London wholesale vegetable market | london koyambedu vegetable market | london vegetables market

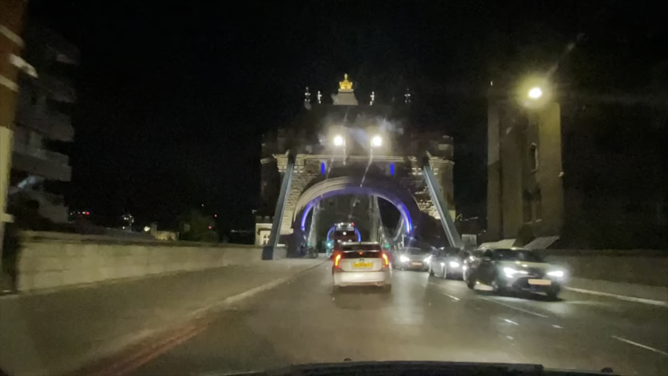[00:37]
அந்த வழியாக தான் ஸ்ட்ரைட்டாக போனீங்கன்னா ஹால்பன், அங்கே தான் மீட் மார்க்கெட் இருக்குது ஹால்பன் சிட்டிக்குள்ளே. இப்போ லண்டன் டவர் பிரிட்ஜுக்குள்ளே போகிறோம்.
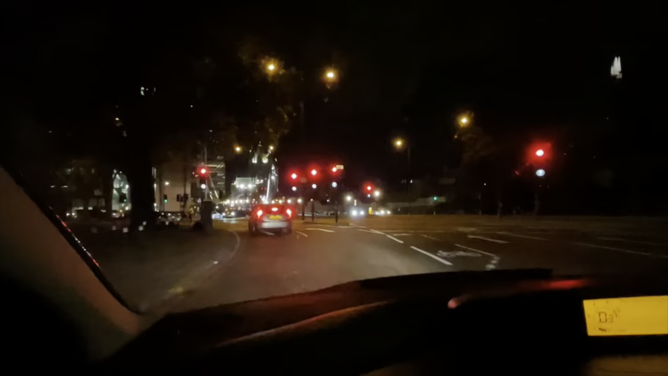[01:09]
இப்போது டவர் பிரிட்ஜுக்கு தாண்டிட்டோம். டவர் பிரிட்ஜ் பாருங்கள், நைட்டில் ஒரு நல்ல அழகான லைட்டிங்கோடு இருக்குது.
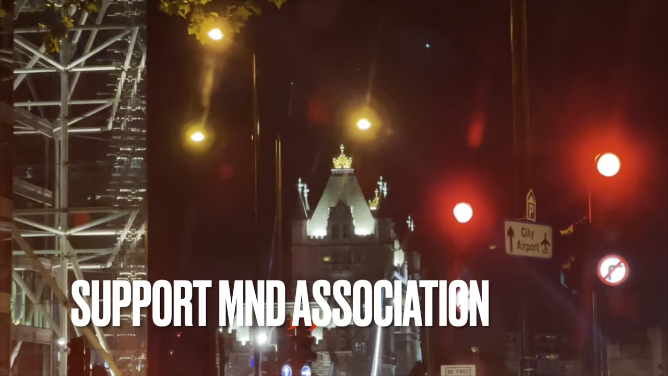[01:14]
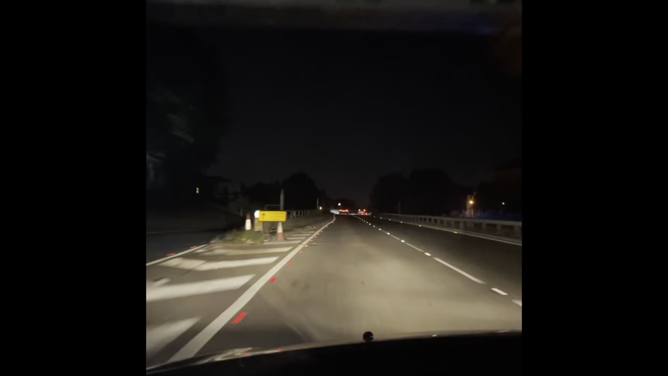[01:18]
நைட்டில் லண்டன் பார்த்திங்கன்னா ஒரு அழகு. இப்போ லேட்டன் கிட்ட வந்துட்டோம். A12 இருக்குது.